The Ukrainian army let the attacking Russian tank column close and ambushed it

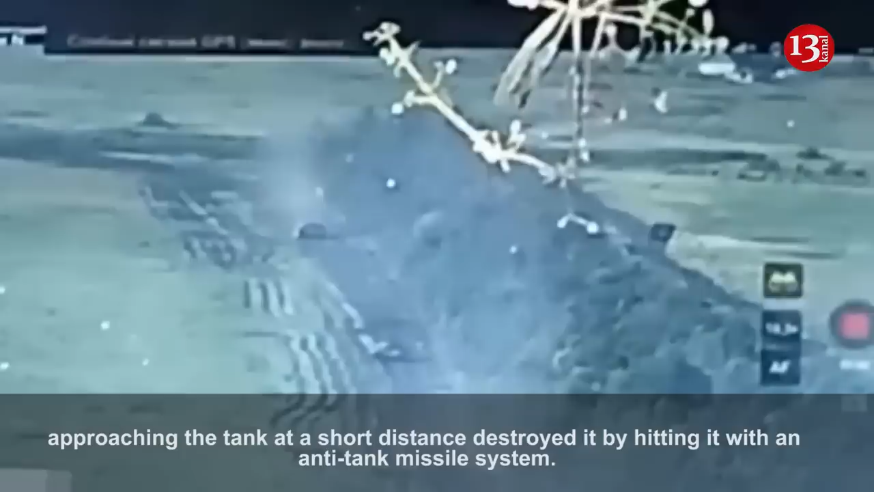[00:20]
Так он с той стороны посадил? Да-да-да, он издалека вот, едет. Вот ты его видишь сейчас. Вот он, все, он над центром. Сиди, заснимай хоть бы.
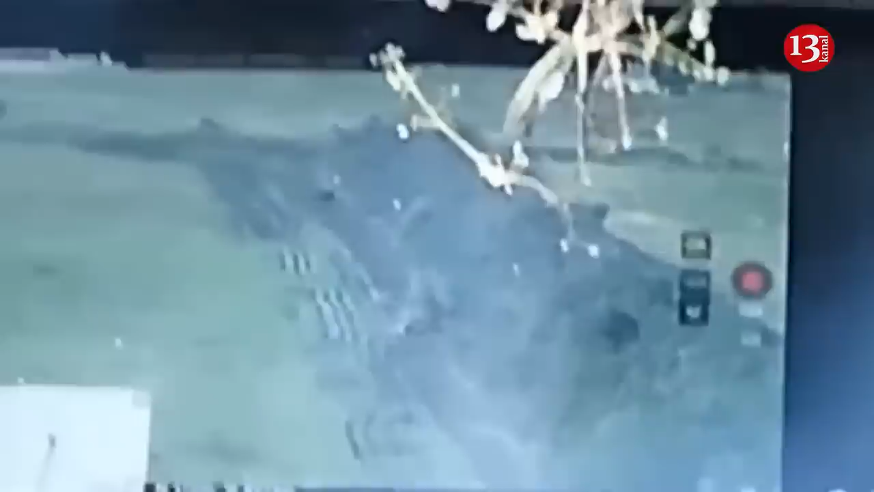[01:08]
Ой, красавчик. Так сработал, блядь. Так сработал, блядь.